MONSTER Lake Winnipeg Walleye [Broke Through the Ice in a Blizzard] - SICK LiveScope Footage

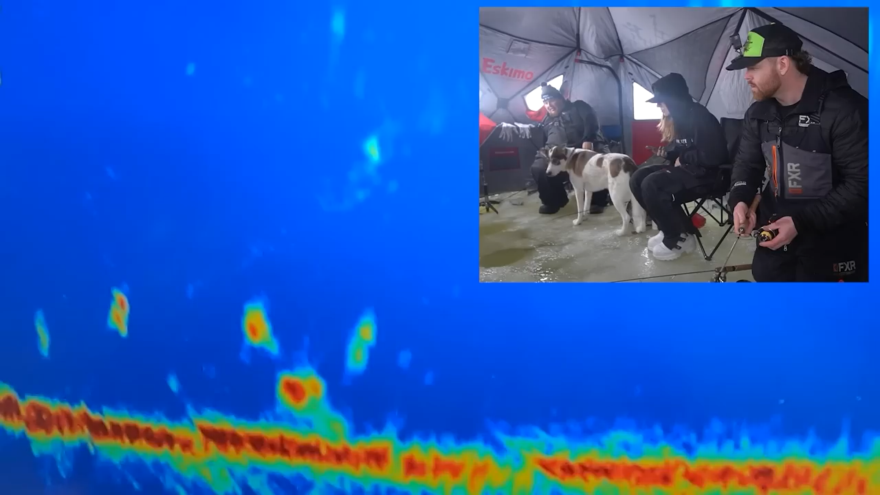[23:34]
It's right here. It's looking. That's a big wall. Look at his dorsal fin. Look how big the dorsal is. He's coming back up. He's gonna crush it. Here, yeah, that's a mood change right there. You can hit it right here. Come on, dude. Come on. Come on, dude. Stop. Please, dude. Jesus, my God. He's probably nosing it. You're just licking my spoon, Soooo. He's right on. Keep pulling it away from him.
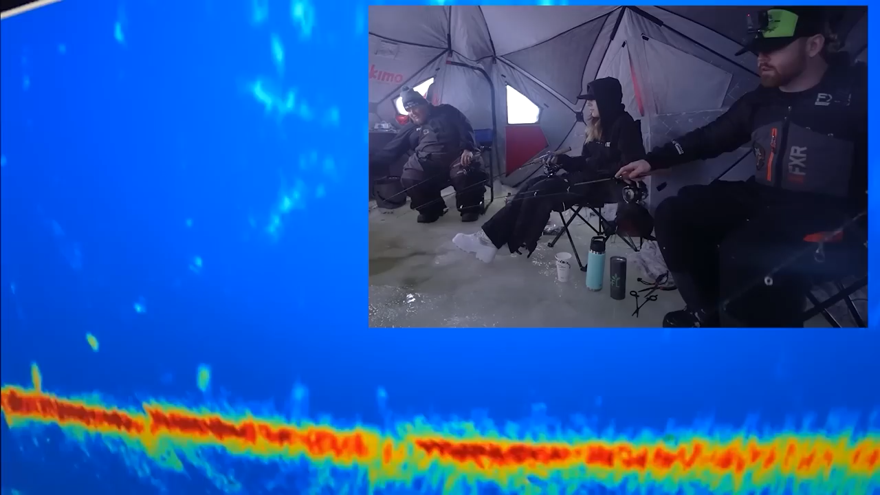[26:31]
They've woken. This is it. Good job. Oh yeah. Look at that thing. Oh, look at his tail. Oh my gosh. I'm not even gonna look at. Don't even move it, Brady. Just don't move. Just don't move. Let him keep coming. Oh, it's coming directly at somebody. That's me. He just turned. Look at that. I hate him. Just turned. He's right.
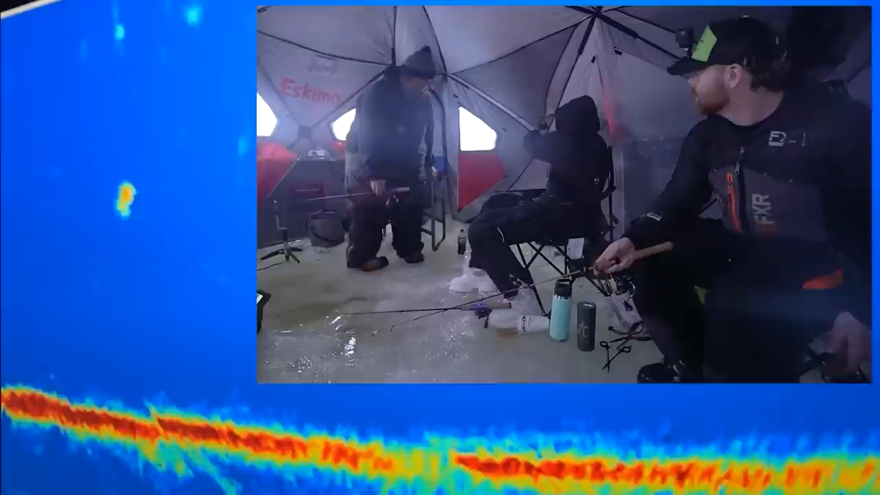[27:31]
Got him? Nice. Keep your pin. Keep your pin. That's big. That's big. Easy, easy. Big. Oh, look at those head shakes. Big. Oh. No. Oh. How?
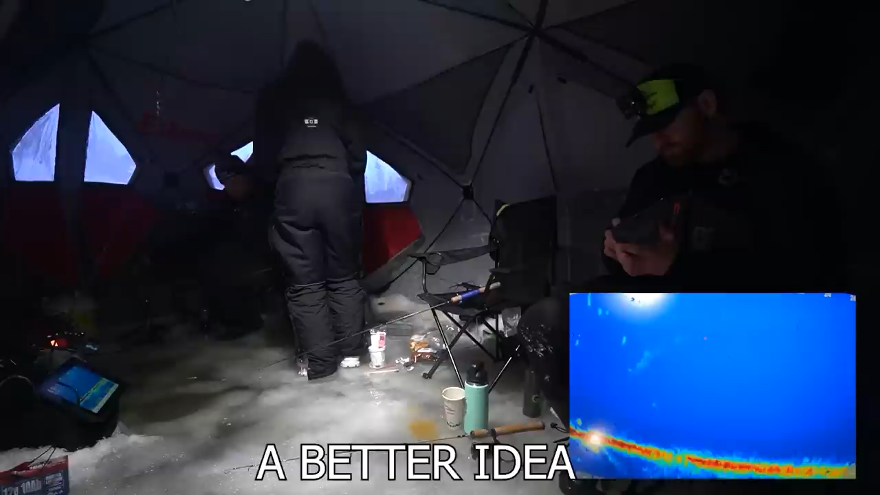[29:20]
Yeah. I'd be going crazy too. Don't touch it. That thing's gonna turn. He's already turning. But he's coming literally right. He's gonna be coming right.
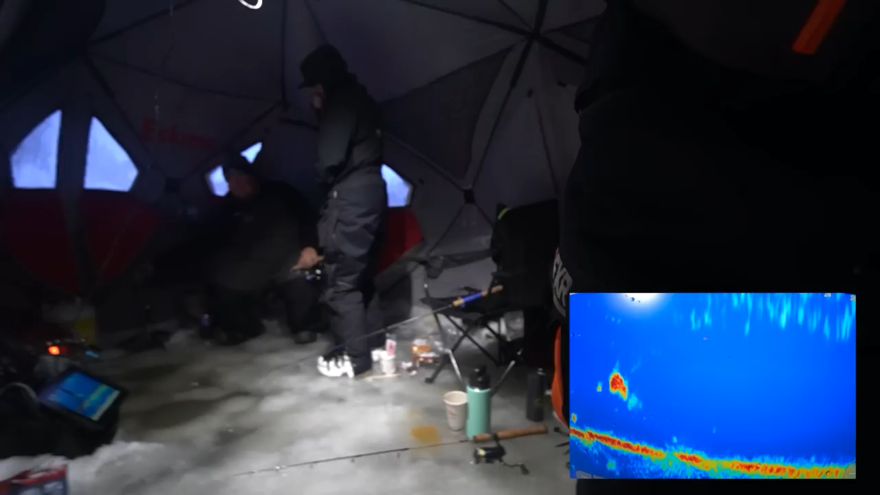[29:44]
Justin. He's right on you. Get on it.
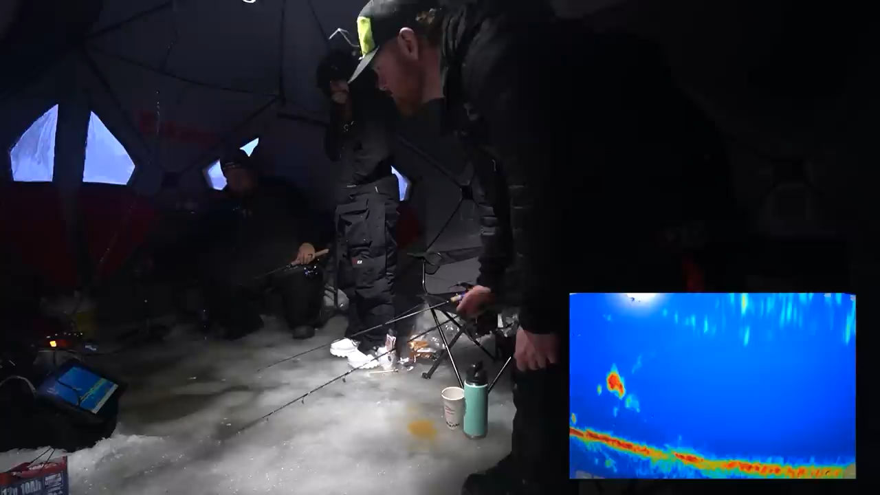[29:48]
He's gonna eat it. Dude, that looks so big. He's gonna eat it. He's giant. Oh my God. He's gonna eat it. Got him. Oh my god. It's so slippery. Yeah, oh, is, look at those head shakes.